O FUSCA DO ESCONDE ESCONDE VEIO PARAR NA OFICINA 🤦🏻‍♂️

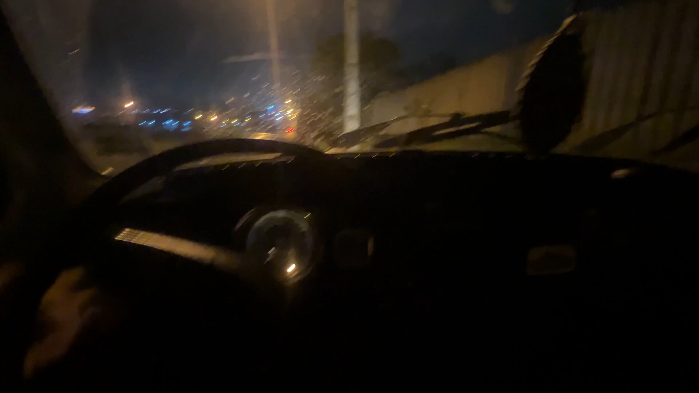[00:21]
O Fusca me parou o farol. Ai, Jesus. Olha lá o farol. Volta. Cristo amado. Vou ter que parar ali, tá tudo sem farol, Fusca. Meu Deus do céu, viu? Tem que ter um alicate aqui, gente.